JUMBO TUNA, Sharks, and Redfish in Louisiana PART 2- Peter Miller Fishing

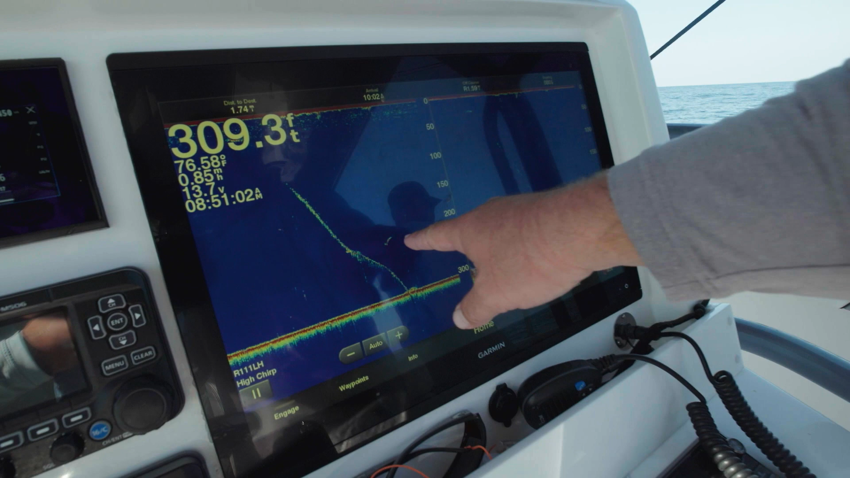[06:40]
On screen: depth 309.3 ft, water 76.58°F
Here's our fish that Peter's got on the line. We're just hoping he's the right species and not a shark. I don't know. Feels like a shark. I hate to be a buzzkill.